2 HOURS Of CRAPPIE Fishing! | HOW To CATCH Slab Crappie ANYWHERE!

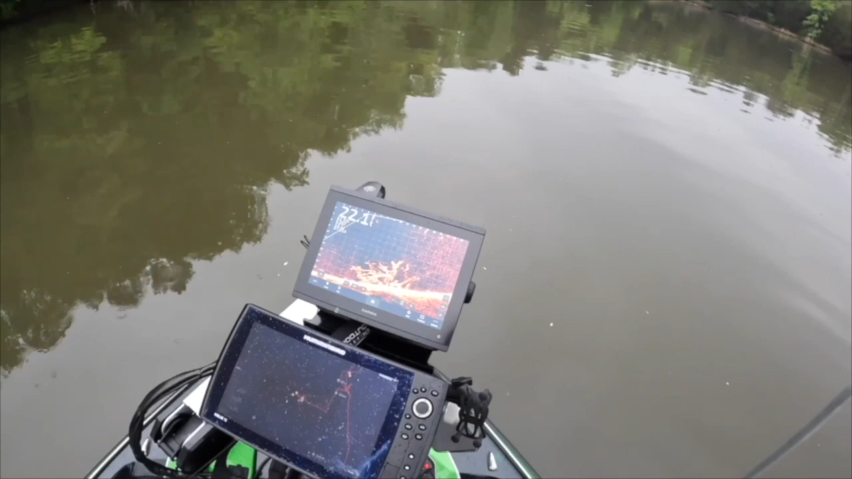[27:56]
Guys, that's what we are. You need to carry it in your pocket. That's what we are fishing for. Brother. If you look down in there, you see those crappie.
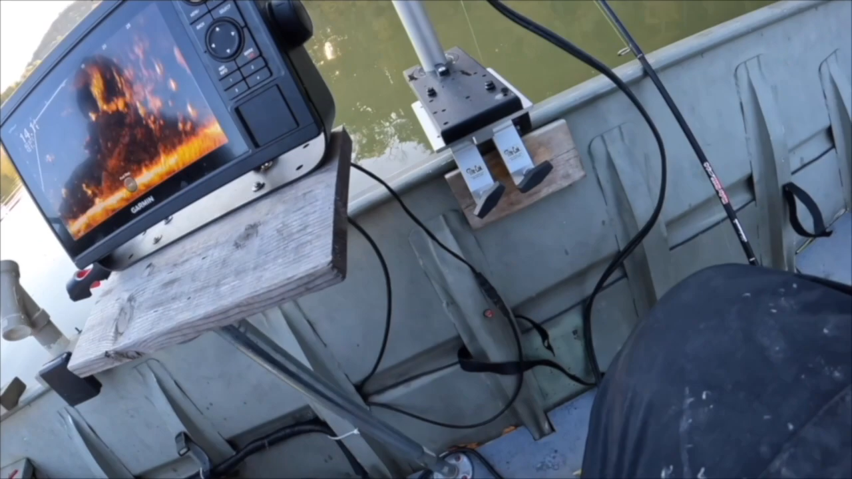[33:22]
There's fish all over the place. On the bottom, in the middle, towards the top.
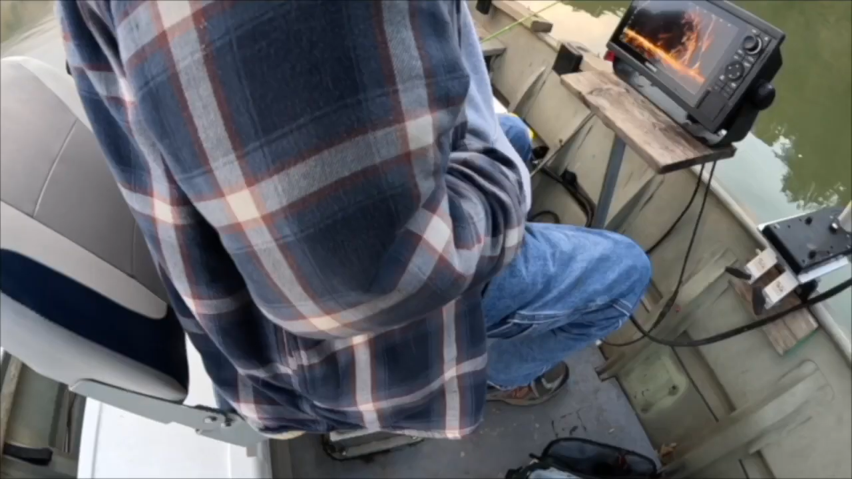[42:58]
There's your tree. That's right there, Mike. They're okay. Down here.
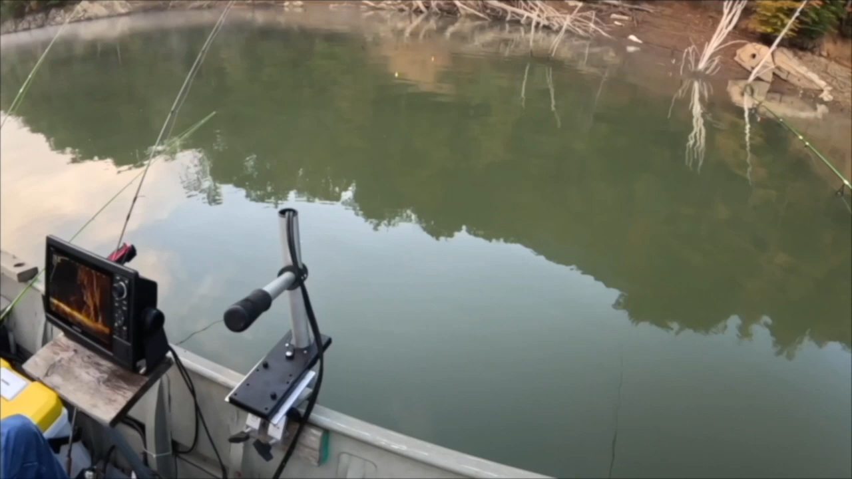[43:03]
Yeah, look how deep they are. 12. Well, at least 10. There's one right there at 10 feet, but how are you going to get into them? 12 to 14. They're all around 12 to 14 feet.
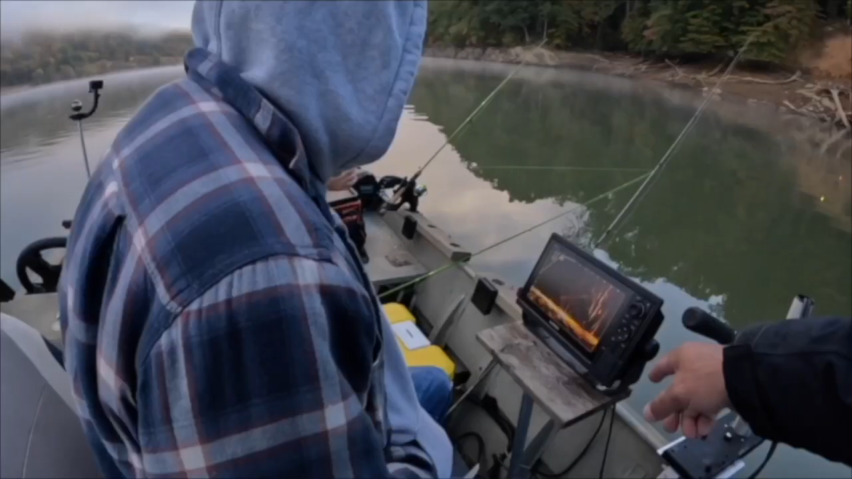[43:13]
That's a good crappie right there. Look at the size of that thing. Let's get a little nice action on the camera.
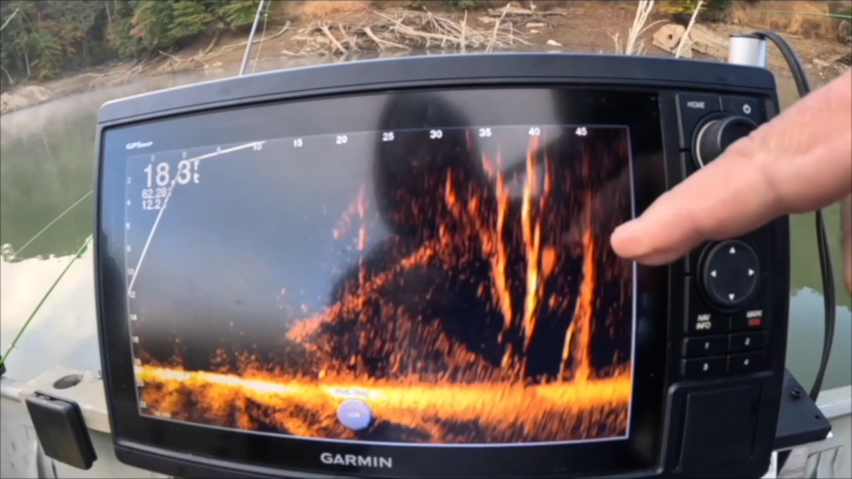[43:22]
On screen: depth 18.3 ft
That's what we're after, y'all. There's some smaller ones coming down through here, but we're looking for the big ones. All right, y'all.
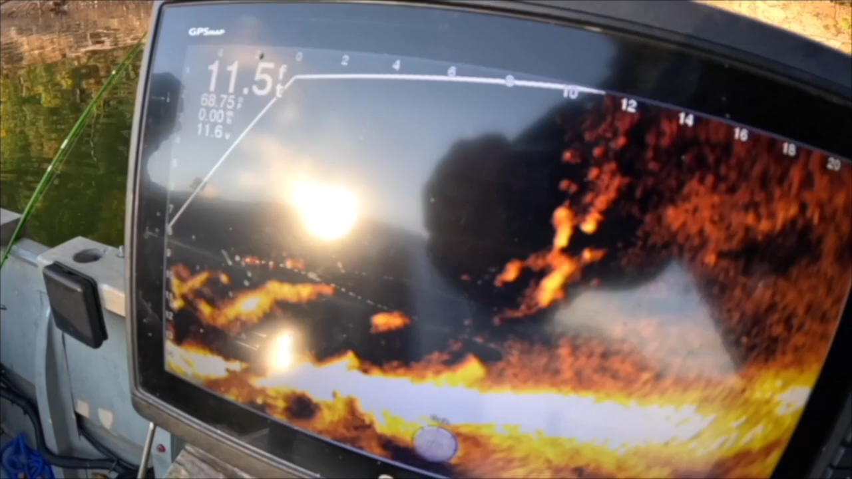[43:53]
Those are crappie. And they're technically, they're right there. We're sitting on top of them.
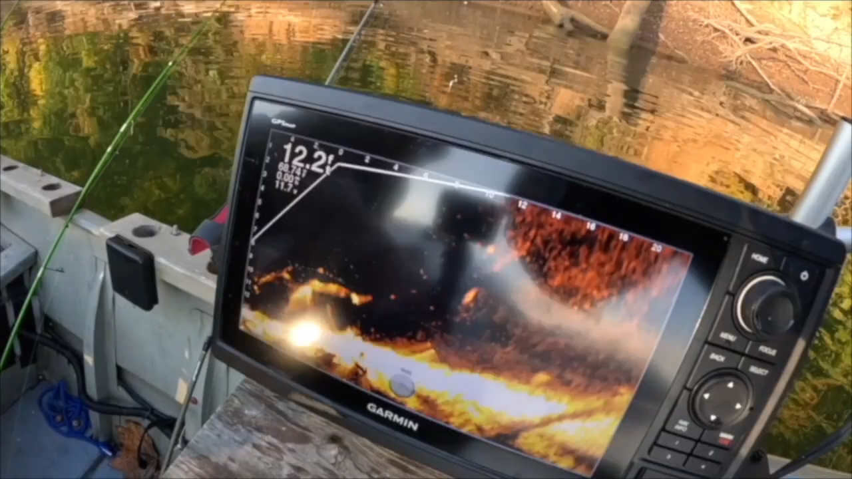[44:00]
We're actually too close. I mean, there's some in there. But technically, Mike, they're right there. They're off the back of the boat. Yeah, those are crappie. Those are all crappie. We'll get a bite. So you gotta stay patient. All right, guys. We're out here still looking for that massive crappie bite. We had beer sausage, now we're having boiled eggs. Well, y'all, that's what we're looking at.
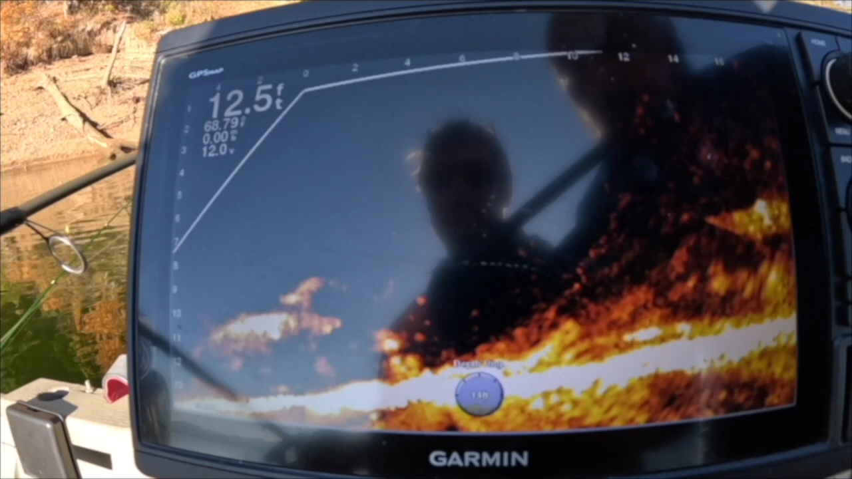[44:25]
On screen: depth 12.5 ft
If you look right there, those are all crappie. You'll see them move in and out.
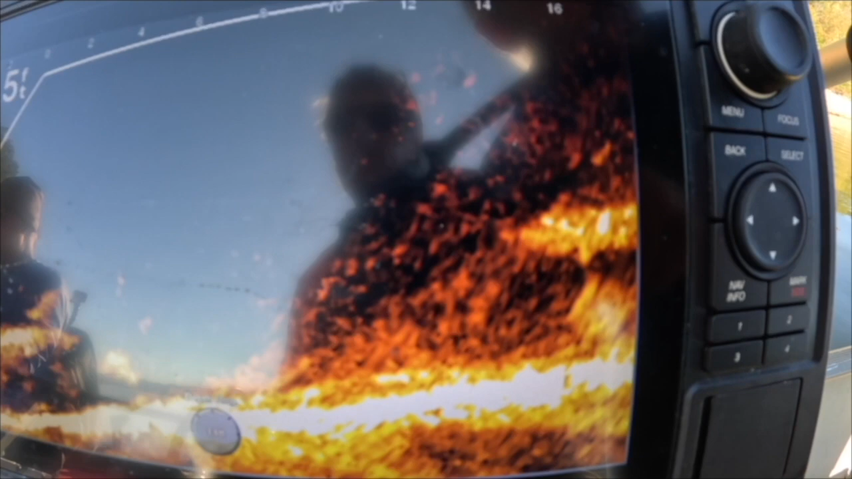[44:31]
Right now, they've decided not to bite. We've thrown hair jigs, plastics, everything at them. Look at that one. I know, I'm right on it.
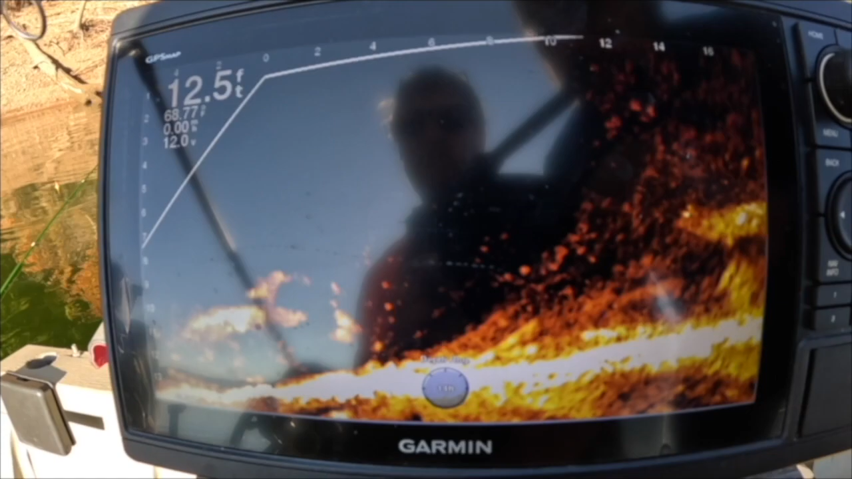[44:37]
On screen: depth 12.5 ft
Feel my bait right. Yeah, but when you do that, keep bringing it up slowly, and if they chase it, then they'll bite.